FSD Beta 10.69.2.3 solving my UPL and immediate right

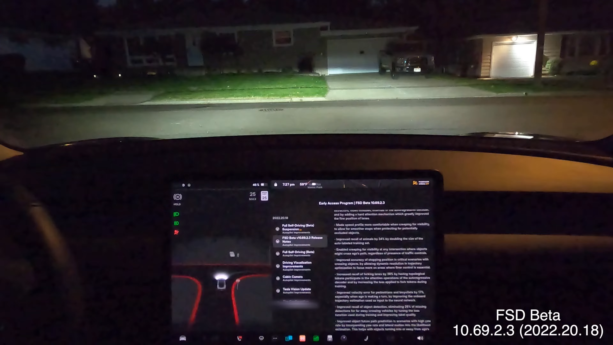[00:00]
just received 20.18 aka 69.2.3 let's take it out for a quick spin looked at the turn signal before now but it turns on kind of late
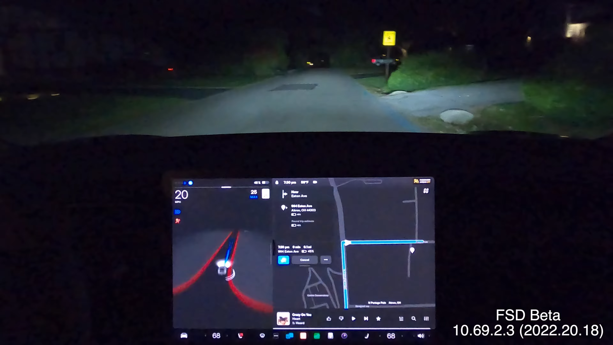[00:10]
all right took off right in the turn did that before weird i don't know why it has to like make the smooth right turn and then hit the accelerator really hard coming over a hill from the left that's blind it's got a little bit of curve to it totally blocked on the left by shrubberies and bushes has to creep up all the way basically it's almost into the road and nobody from the left right coming
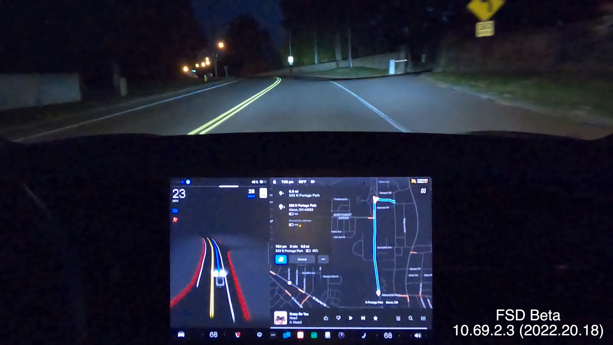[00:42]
all right and made it but we need some cars it's kind of late at night to get a lot of traffic through here so i'm not going to spend any more time going back and forth on that one the other problem uh with a lot of traffic is there's two lanes here i think it sees these bikers i'm in the right lane i'm turning left so i'm hogging the right lane but we made a pretty decent smooth turn there so that's one of the better turns it's made at that
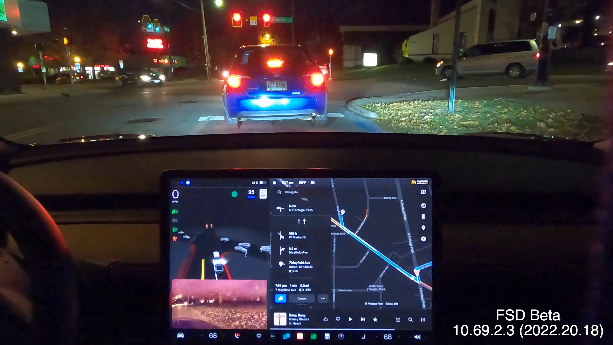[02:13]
all right just the last build it struggled doing that so that first pass was an improvement so now we've got to make this smooth right turn here it's a pretty sharp right turn
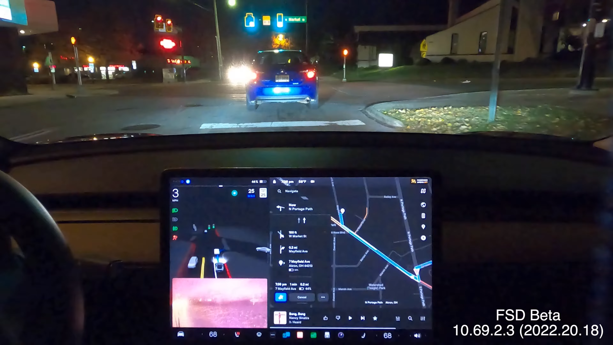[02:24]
all right here we go okay make a good smooth right turn here
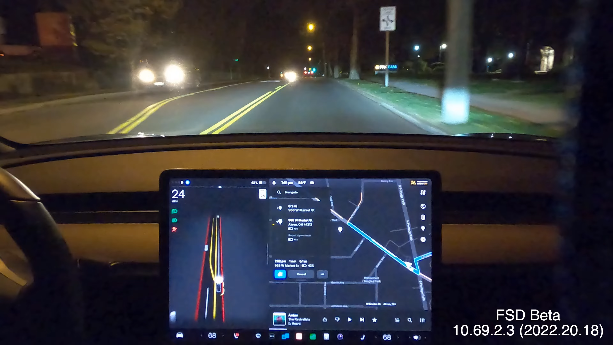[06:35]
and it makes the smooth right on red but again it didn't have any traffic that was uh coming at it so i wish it could still make that correct decision